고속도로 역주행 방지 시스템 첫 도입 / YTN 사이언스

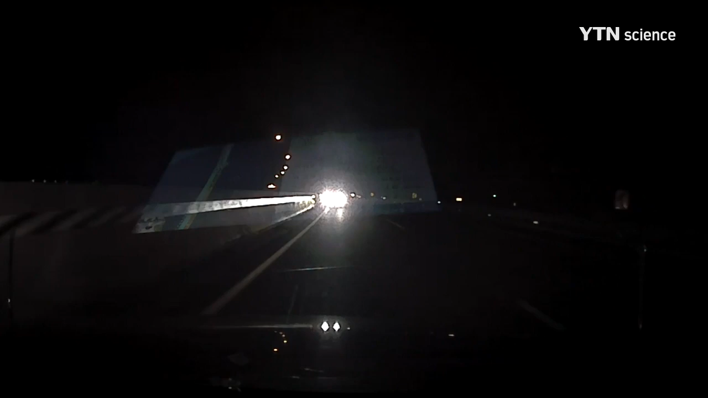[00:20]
어둠이 짙게 깔린 고속도로에 차량 한 대가 우두커니 서 있습니다.
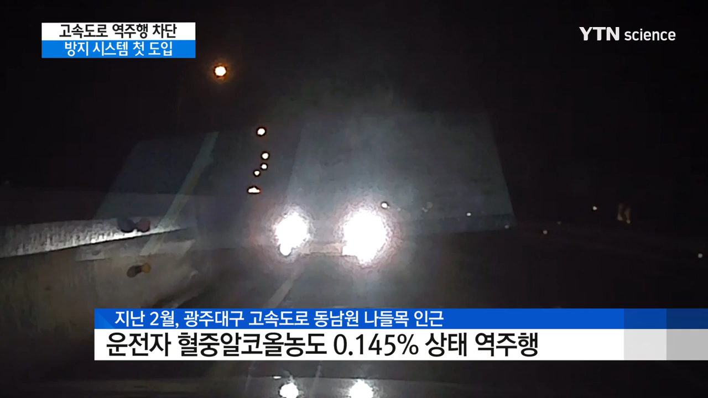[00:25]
만취 상태에서 운전대를 잡은 운전자가 역주행하다가 1차선에 차를 세워놓은 겁니다.
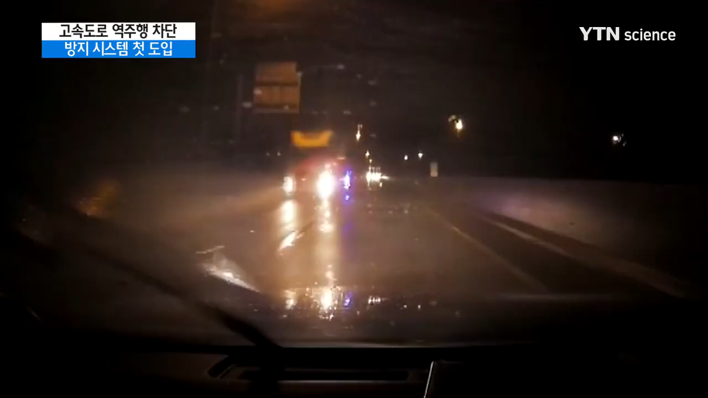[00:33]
빗길에 차량 한 대가 고속도로에서 역주행하기 시작하고 놀란 운전자들이 경적을 울려냅니다. 이 운전자는 혈중알코올농도 0.139% 만취 상태에서 아슬아슬한 질주를 벌였습니다.